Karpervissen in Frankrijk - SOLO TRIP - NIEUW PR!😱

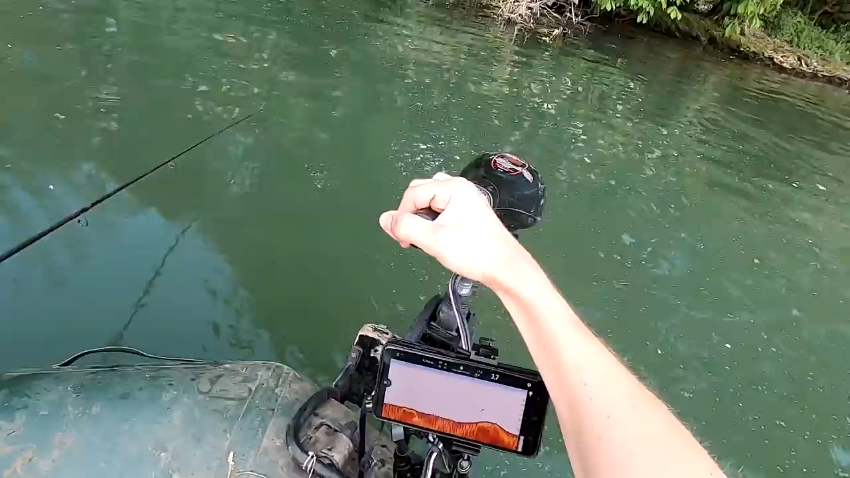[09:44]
En dan zie je op een gegeven moment dat het talud er komt. Nou, hier is het talud al. Hij wordt niet heel veel dieper dan die 3,8 meter. Dus daar ga ik hem neerleggen. Dit is de overkant hengel.